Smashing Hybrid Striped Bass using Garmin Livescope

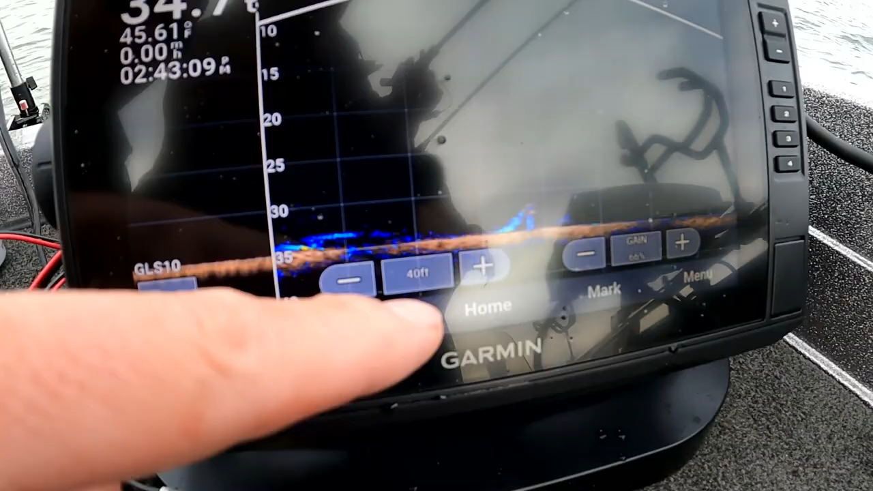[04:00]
Yeah, there he is. Yeah. Oh, and you got him.
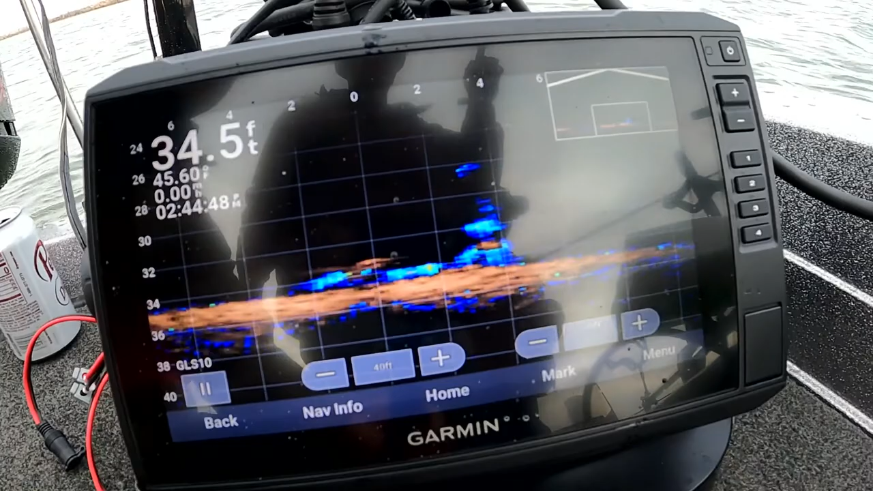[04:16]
On screen: depth 34.5 ft, water 45.60°F
So what's this? Oh, he's going up. Look at him going crazy. Look at him, all going crazy down there. That is wild.
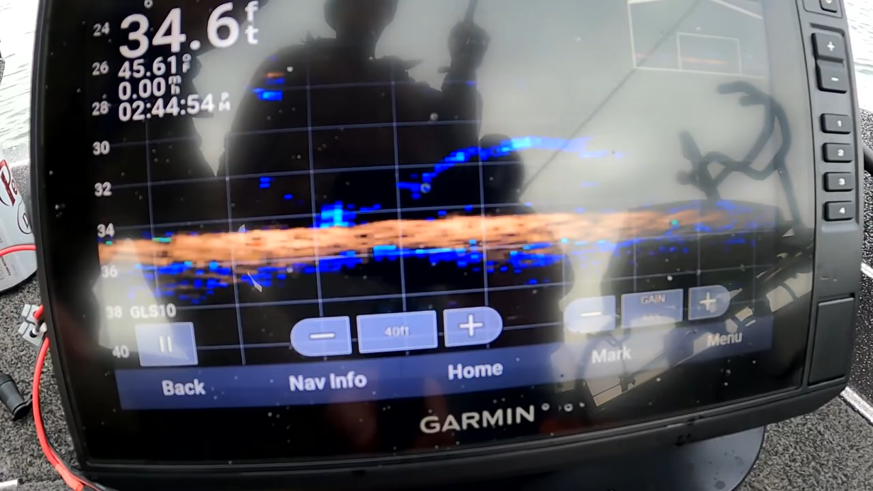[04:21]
On screen: depth 34.6 ft
Yeah, that's really much it. Oh, there's one down the bottom there. There he is. There he is. Easy. Don't move it. Don't move it. He's going. See? Yeah, he's just swimming up.
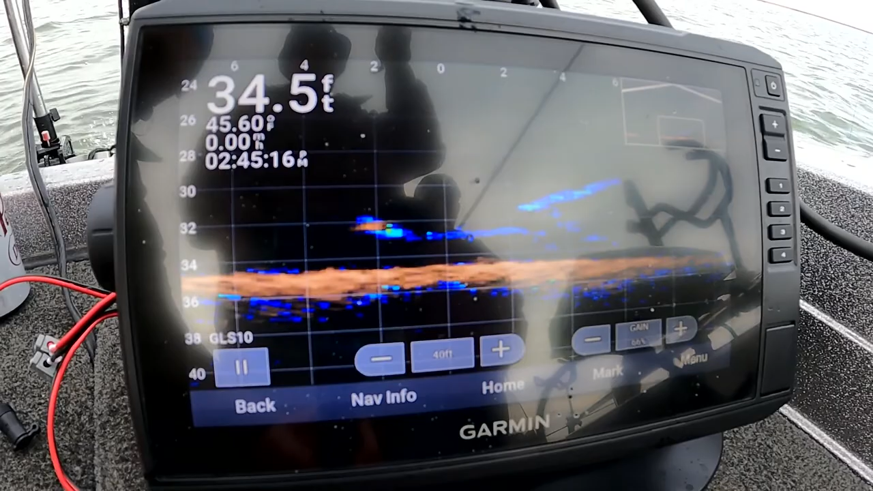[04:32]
On screen: depth 34.5 ft
Baby. There he is. Fade away, like, okay, they're not right. There's one swimming right there towards it. There's another one. Calm. You gotta hit it.
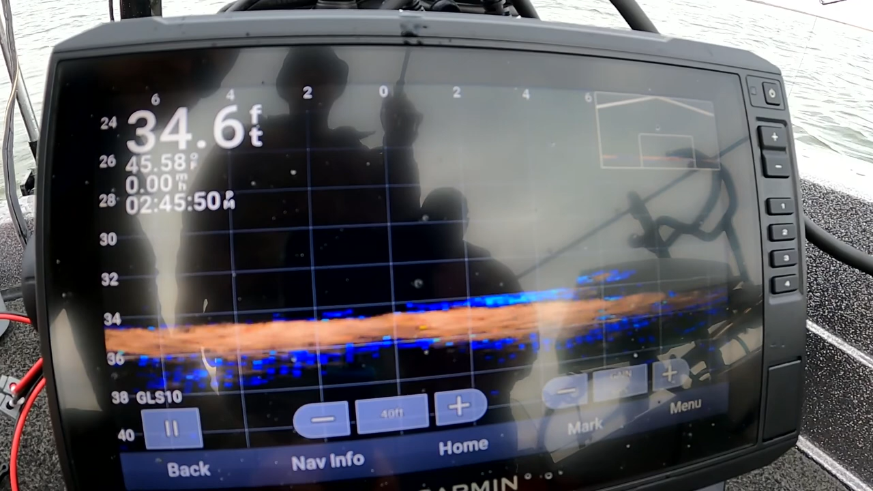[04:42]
On screen: depth 34.6 ft
I see this. Somebody else is going to grain. Is that pawpaws?
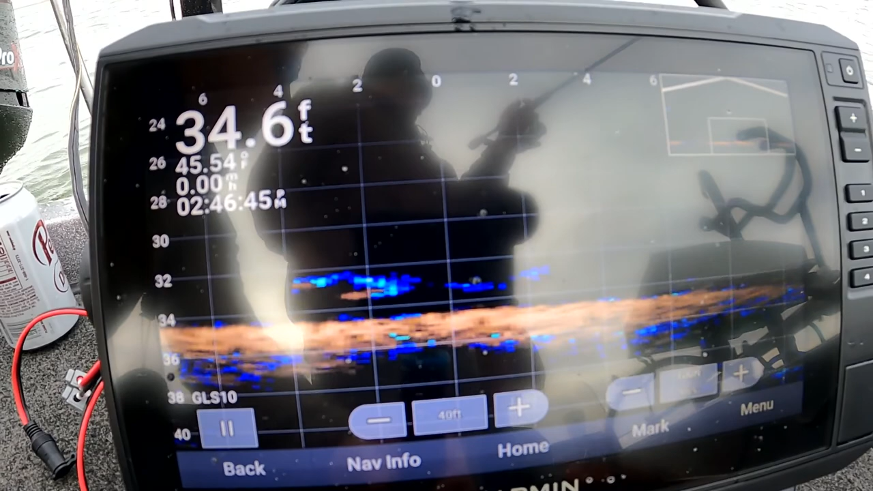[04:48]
On screen: depth 34.6 ft
Oh, look at them fighting over it. Look at that. They're just swimming like crazy down there.
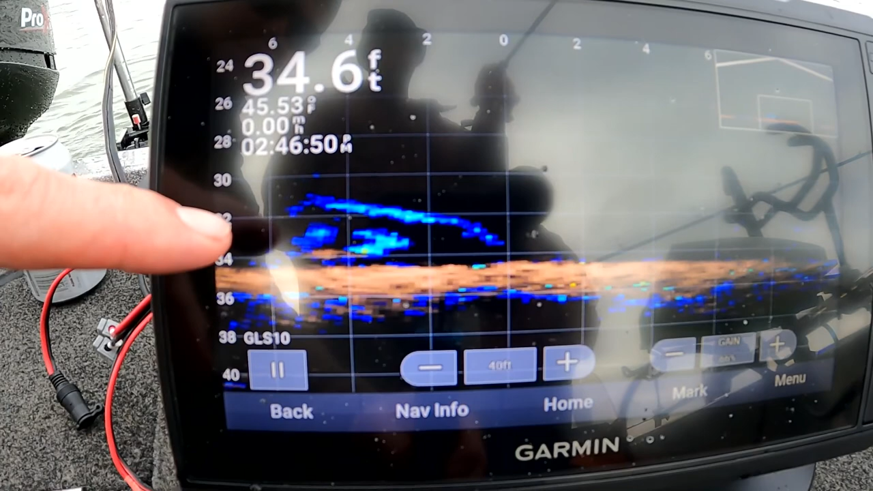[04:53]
On screen: depth 34.6 ft
That is wild.
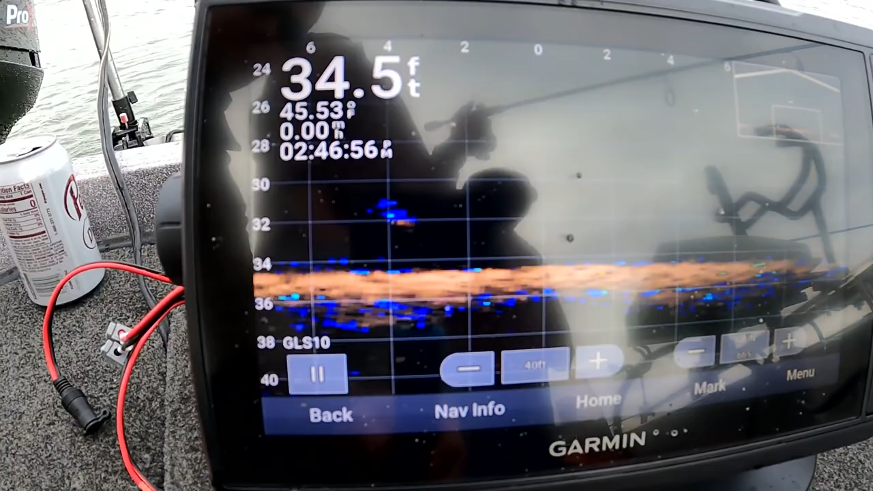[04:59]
On screen: depth 34.5 ft, speed 0.00 mph
Come on, guys. I do not catch one of those. There he is. Oh, Papa.
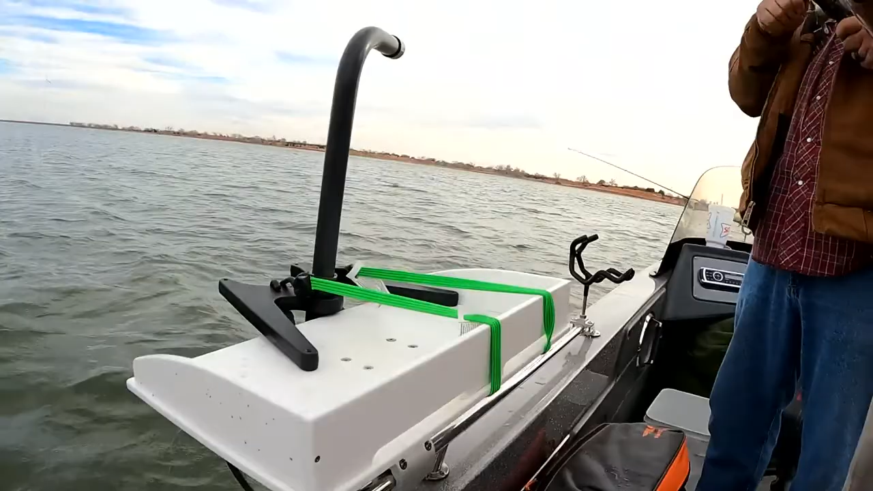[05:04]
That was Papa. Hey, right there. Look at it coming up. Look at it coming. Oh, look at those other ones going, John.
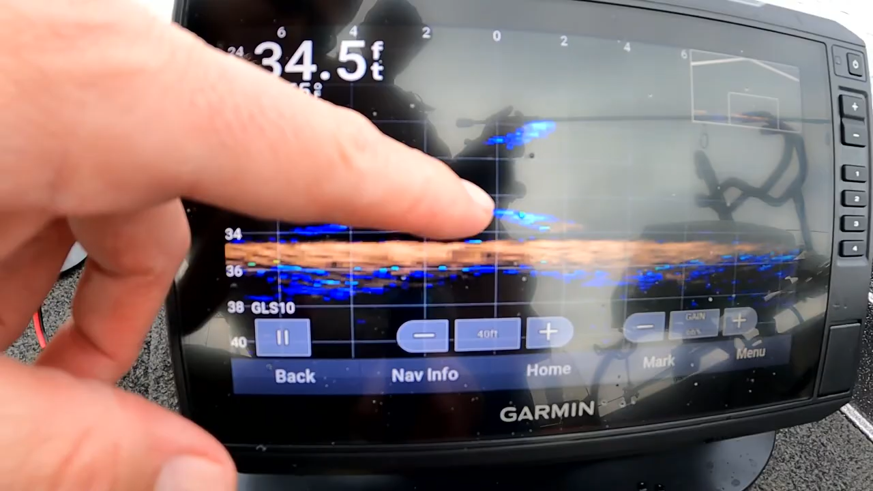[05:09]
On screen: depth 34.5 ft
Oh, look. And he got one. Oh, nice. That's a lot smaller. Smaller. It's a lot smaller.
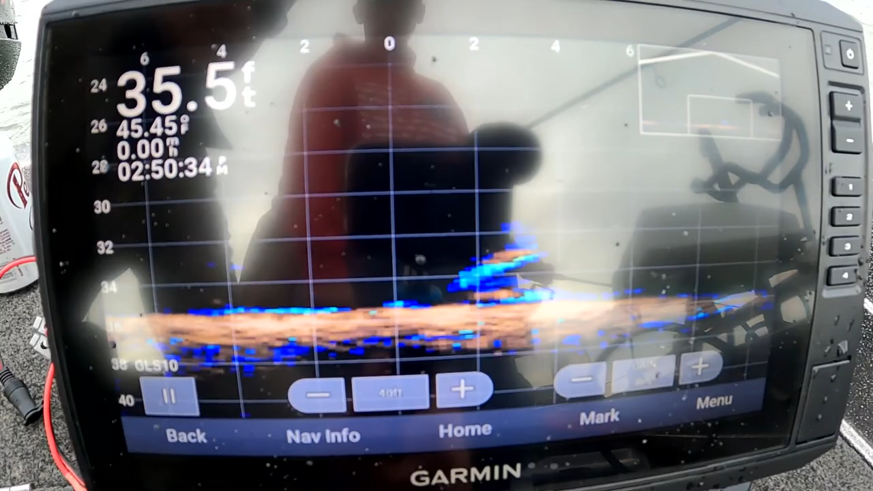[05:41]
On screen: depth 35.5 ft, water 45.45°F
Look, he's on. Don't move it so much, man.
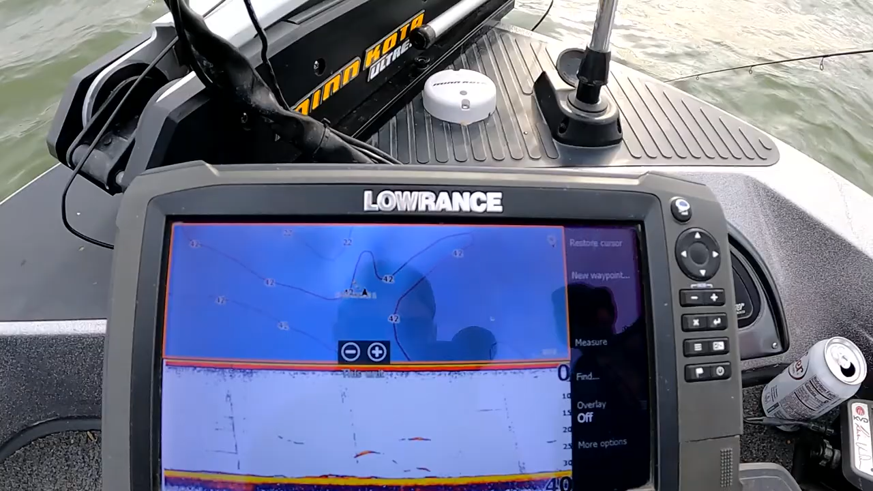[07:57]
So this is what we're looking at right here.
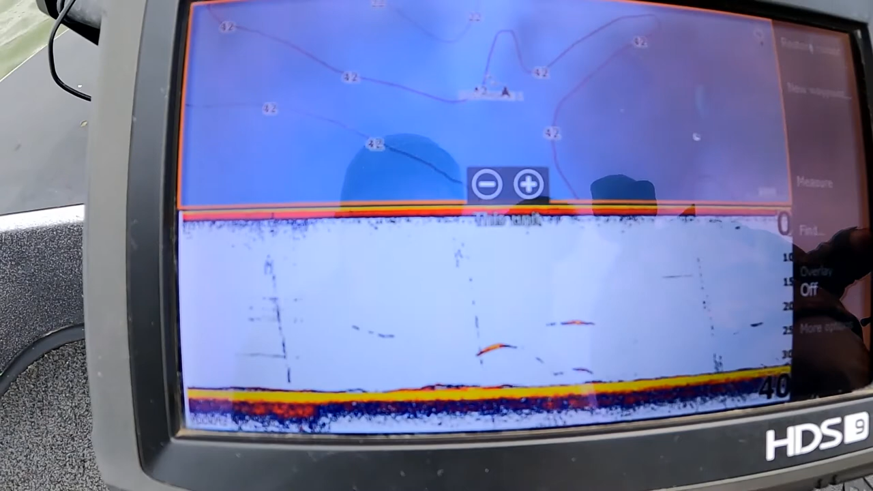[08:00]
And as you can tell, if you watch our previous videos, I mean, those are hybrid. A lot of times, you know, a lot of people are looking for them off the bottom there.
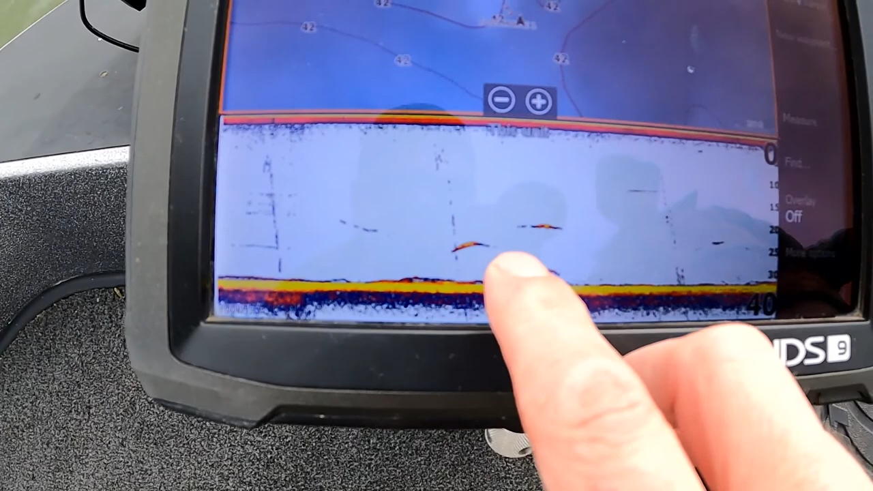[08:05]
But man, what we found is that when they're on the bottom here, but you have to put your bait a lot of times just right off the bottom, you know, and don't move it too fast. Grant got one.